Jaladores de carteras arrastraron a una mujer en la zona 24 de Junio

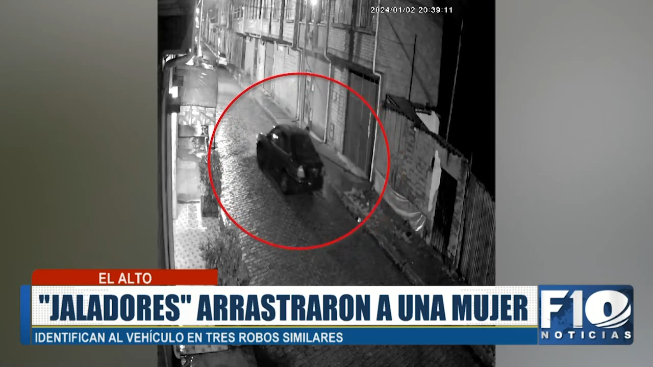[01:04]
Según el presidente de la zona, primero de mayo, este vehículo ya fue identificado en al menos tres robos similares en este distrito. Y la situación preocupa a los vecinos. Noche justamente cuando compartimos, varios vecinos me hacen la llamada y me dicen que ya es la tercera vez que esta misma movilidad, los reconocieron la movilidad y esta misma movilidad es la que en tercera oportunidad ya cometió el delito.